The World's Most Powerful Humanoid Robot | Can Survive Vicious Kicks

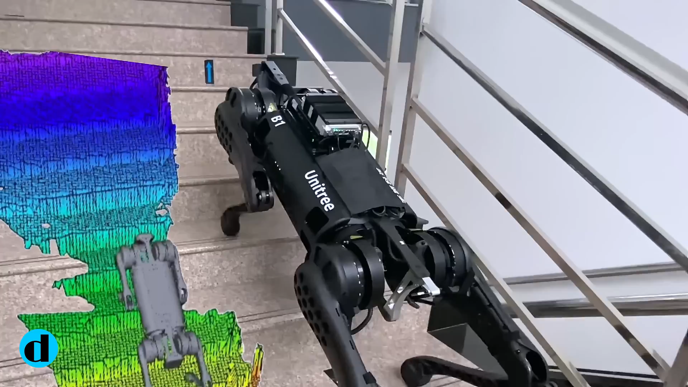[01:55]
collision avoidance, and high-accuracy scanning during inspections, considerably lowering mistakes and time expenses.
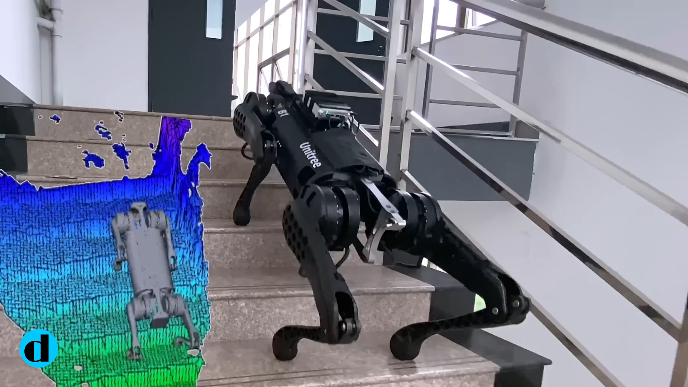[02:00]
A super-telephoto camera remotely reads meter data,